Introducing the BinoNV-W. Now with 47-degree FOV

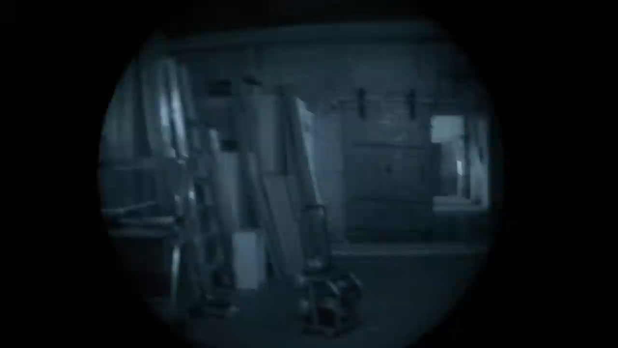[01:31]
An auto-gated power supply improves resolution in high-light environments and provides automatic system cutoff when exposed to intense light, helping to protect the tubes from damage.